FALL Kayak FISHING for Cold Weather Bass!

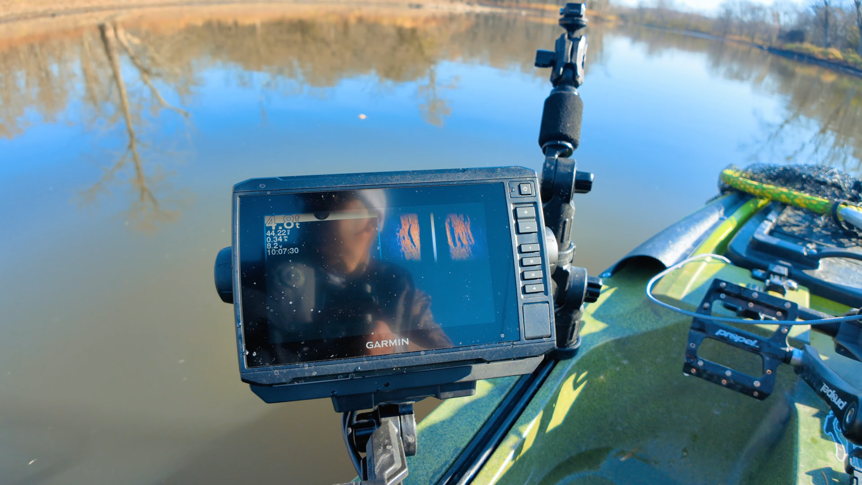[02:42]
So it must be something with the transducer or the power cable. Let me know if you guys have seen this or if you have any suggestions on how to fix this.